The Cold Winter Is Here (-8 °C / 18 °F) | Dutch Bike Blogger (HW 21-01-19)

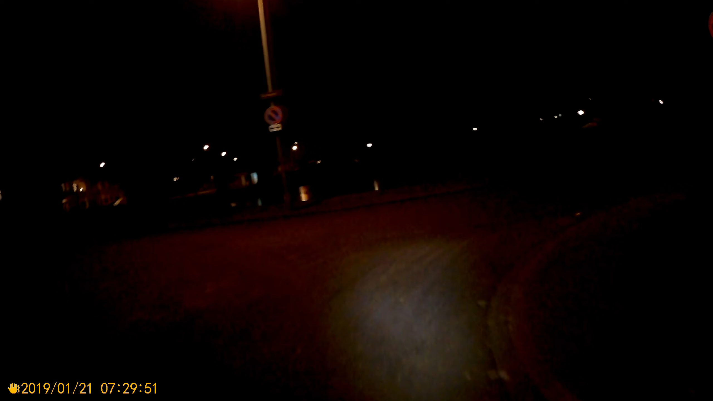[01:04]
just freezing man if you can see hopefully a lot of cars parked down the road with frozen
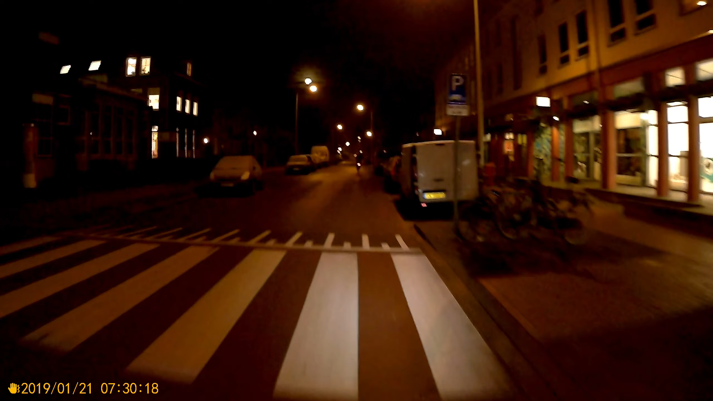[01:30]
windshields ice on there not really good conditions weather forecast said there is a wind blowing from the south one before it actually makes it feel colder than it is